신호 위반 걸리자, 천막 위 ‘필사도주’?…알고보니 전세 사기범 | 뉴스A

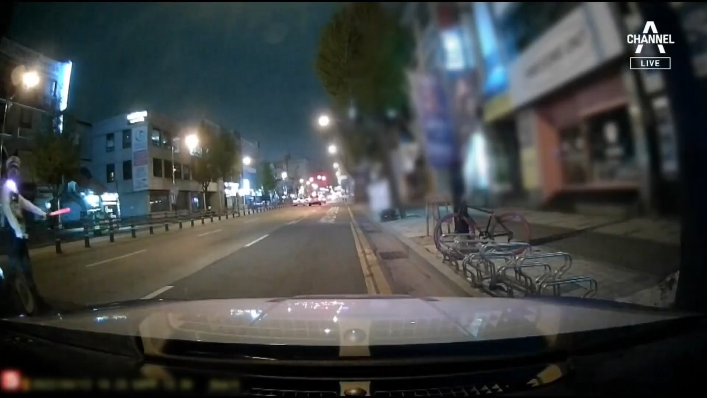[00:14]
대전 시내 6차로 도로. 음주 단속 중이던 경찰관이 배달 오토바이를 한쪽에 세웁니다.
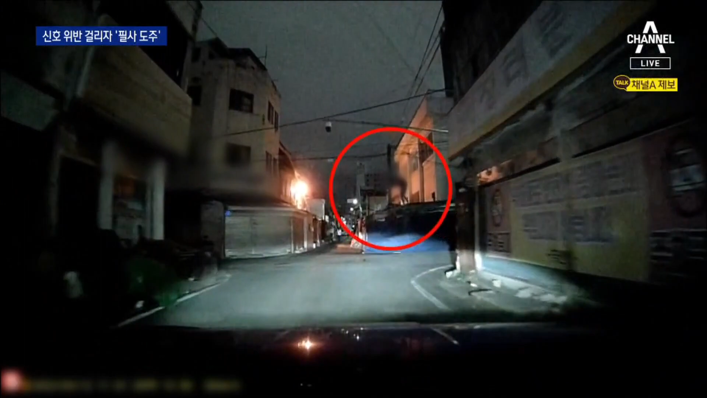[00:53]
200미터 넘게 도주한 남성은 대형 천막 위까지 올라가 경찰 추적을 따돌리려 안간힘을 씁니다.